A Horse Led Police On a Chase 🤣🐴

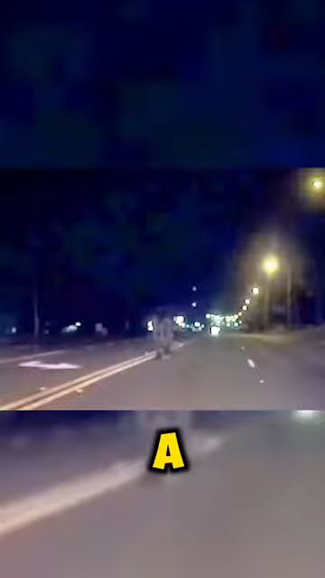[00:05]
This horse led police in Florida on a chase early in the morning hours, but it was eventually caught and returned to its owner. This horse definitely had to have a warrant or something.